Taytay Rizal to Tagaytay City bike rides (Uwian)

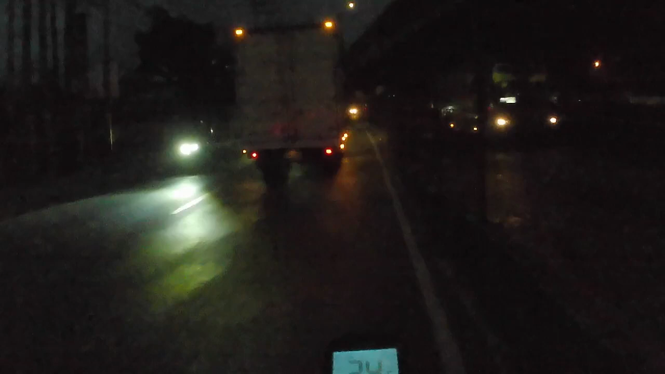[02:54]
S-Lex tong kanan ko. Service road kami. Daming sasakyan.
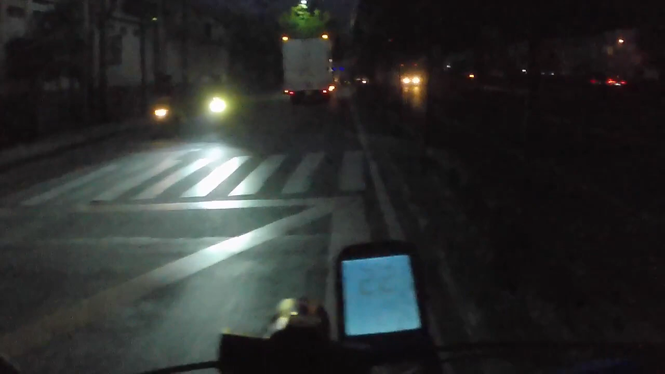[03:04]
Tingnan nyo guys, sabi ko 15-15 lang. Ang speed ko 21 na. Kaya iwan na naman ako. Yan guys, lapit na kami sa Alabang.